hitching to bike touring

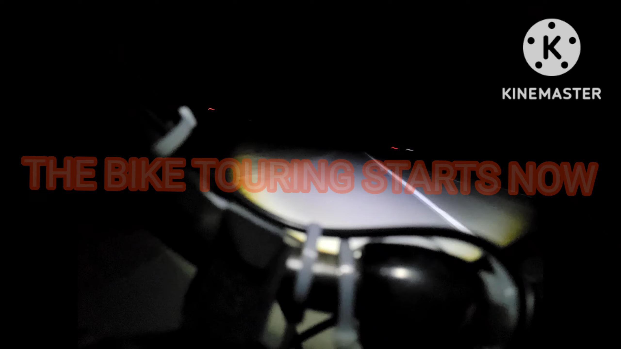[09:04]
It's too dark to use the GoPro, but I am very sorry that, uh, you're limited on what you can see.